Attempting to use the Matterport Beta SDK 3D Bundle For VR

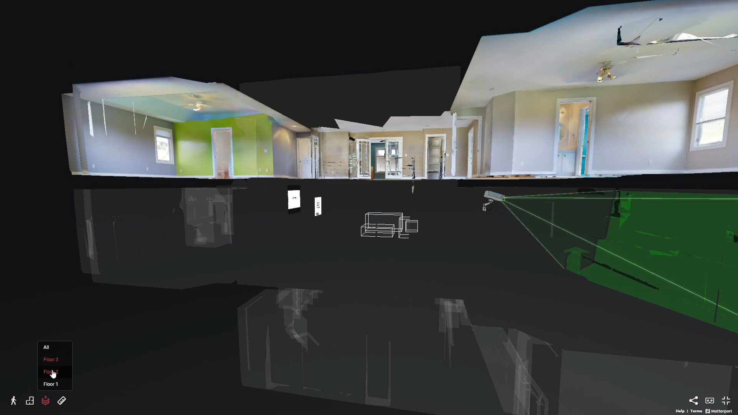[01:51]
There's an underlying 3D mesh that they use to kind of guide the experience.
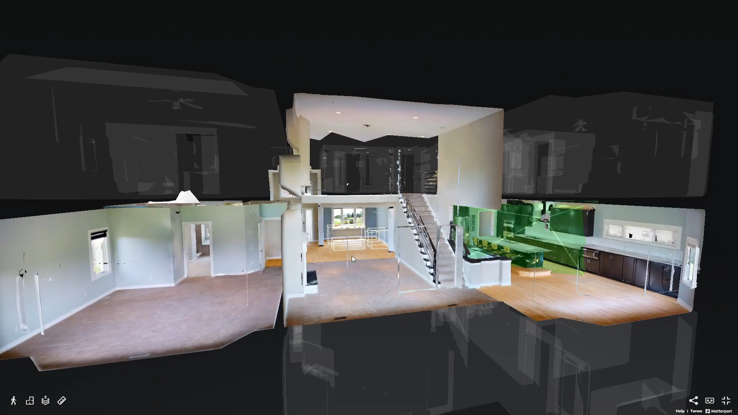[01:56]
But as you go from hotspot to hotspot,
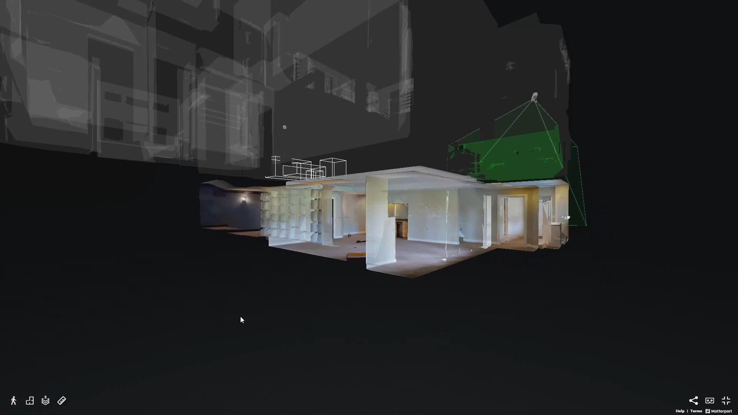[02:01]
they'll always render out a 360 image at each hotspot.
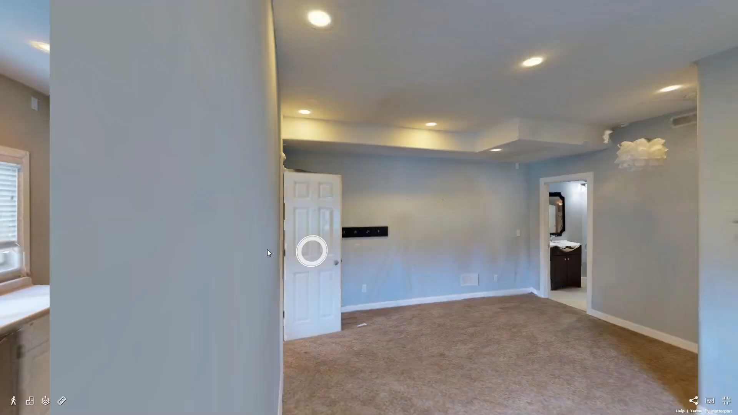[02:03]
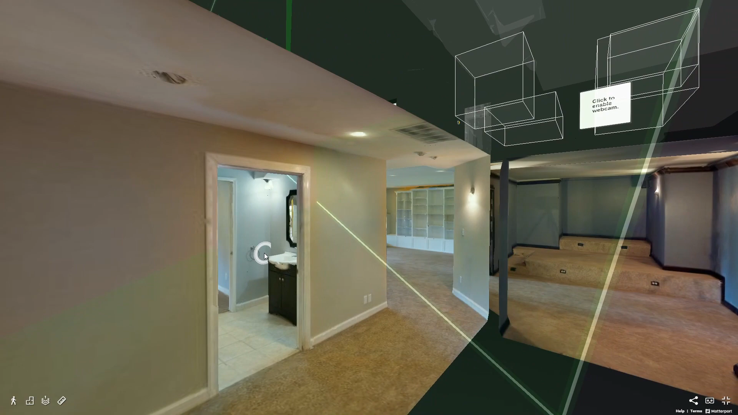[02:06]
And there's no way to turn that off and actually see the underlying mesh.